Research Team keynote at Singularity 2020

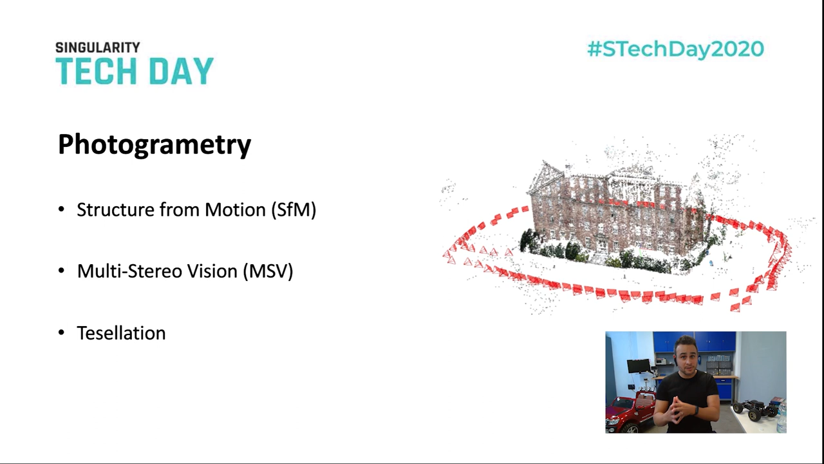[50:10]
point cloud of features, the SFM step, then a dense point cloud, the MSV step, and then a final mesh that it's after a tessellation process.
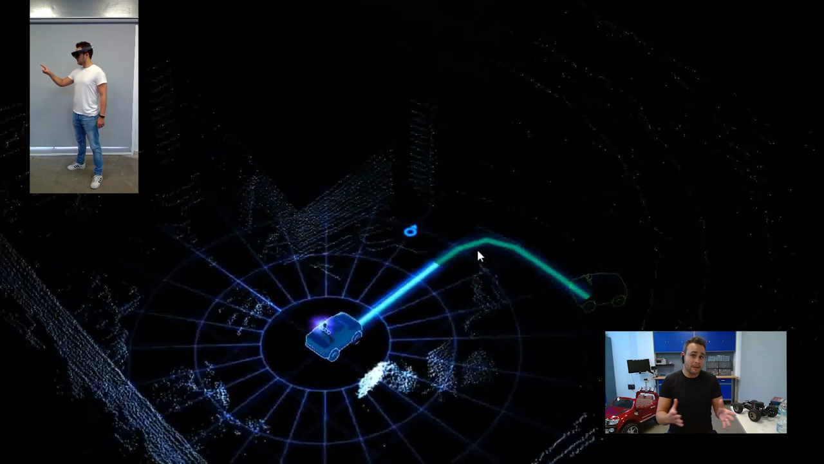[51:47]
And essentially it's a custom mobile robot that it is able to navigate autonomously, avoiding obstacles.
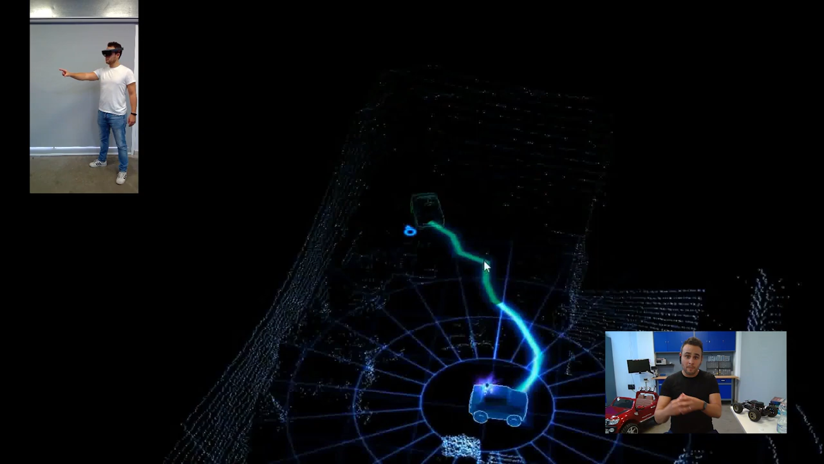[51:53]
It can be teleoperated from HoloLens, selecting a target goal destination.
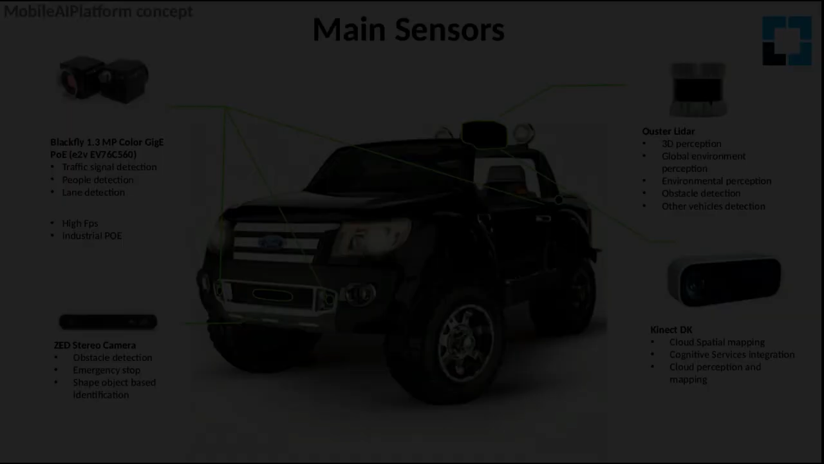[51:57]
It has two main sensors, that is the 3D LiDAR,
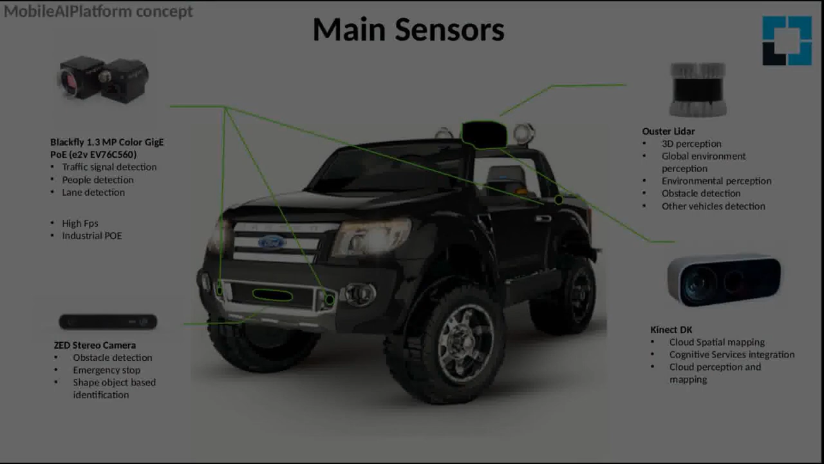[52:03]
an Ouster LiDAR, and a Z-Cam, that it is a stereo camera.
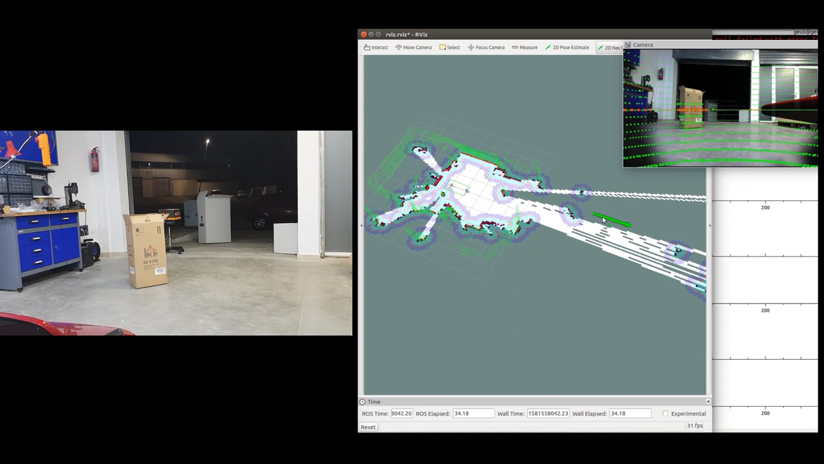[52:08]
We can get two rich point clouds to be used in the SLAM
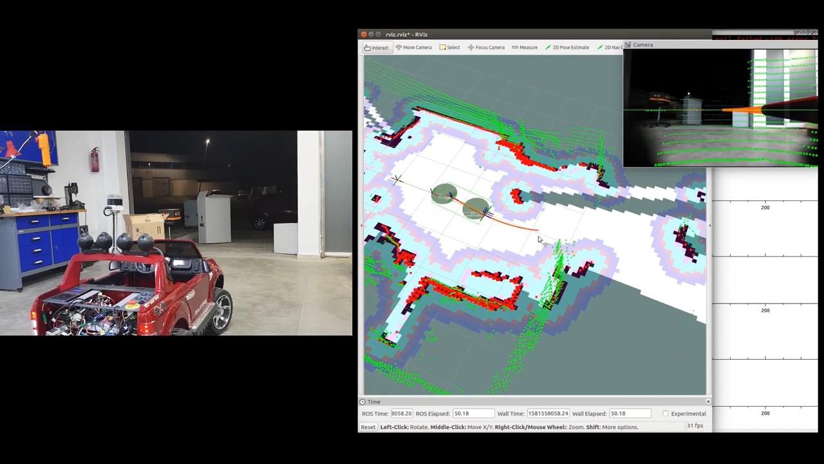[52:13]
algorithm and create an incremental model to detect the obstacles.
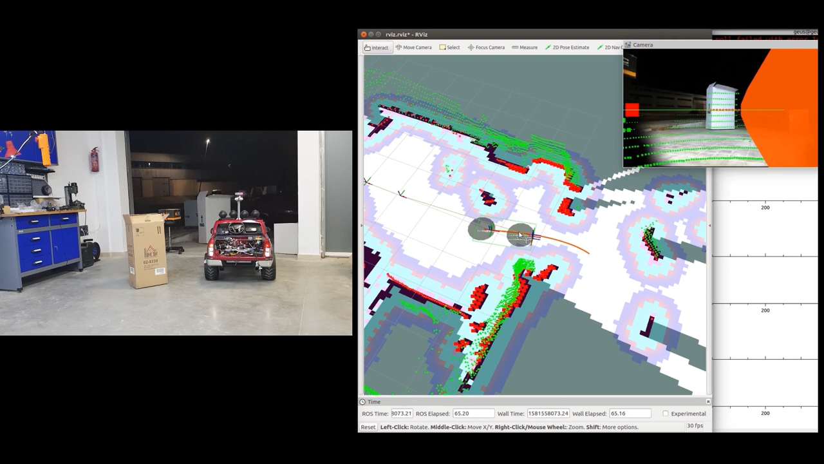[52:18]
And then we can create trajectories to avoid these obstacles.